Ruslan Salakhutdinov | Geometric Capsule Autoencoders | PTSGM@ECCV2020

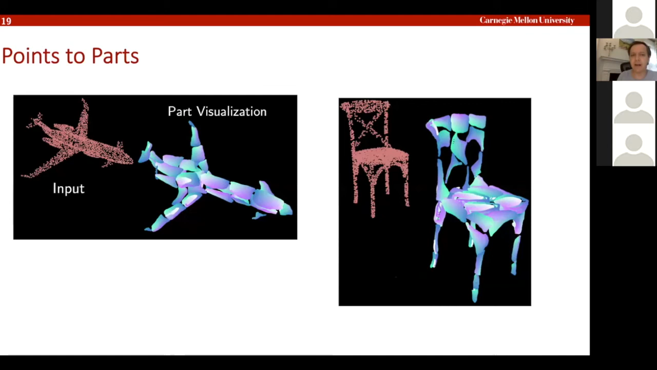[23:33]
16 different part capsules and so you're seeing these 16 different um uh representation of surfaces
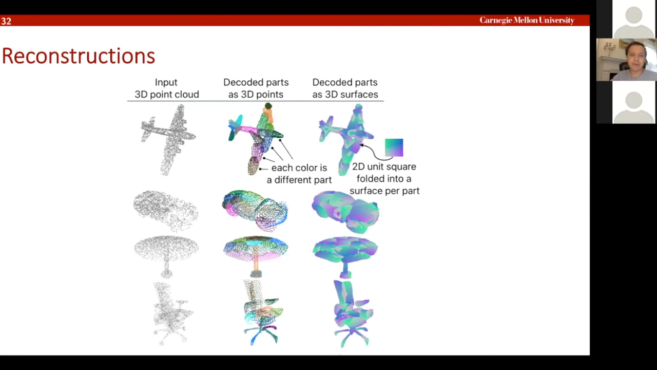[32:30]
um and you know there's some you know a few other examples what's interesting about these examples again like if you look at the part based representation the model is able to you know get these parts